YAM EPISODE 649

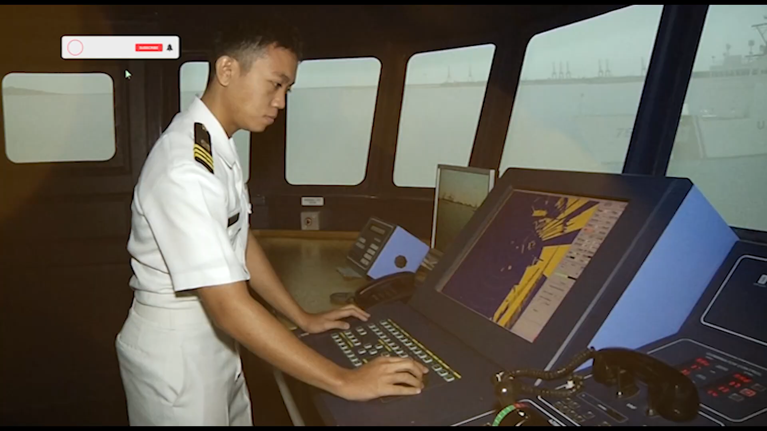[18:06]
This vessel serves as a training bridge for cadets wherein they have the opportunity to use navigational training consoles in
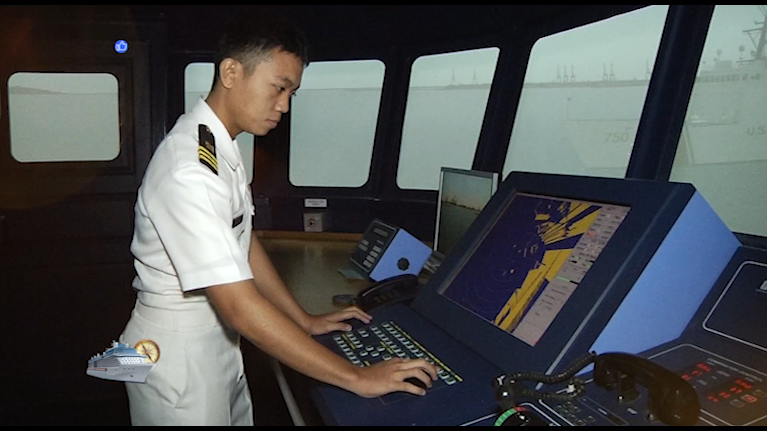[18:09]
preparation for them to be fully equipped when it comes to actual ship operations.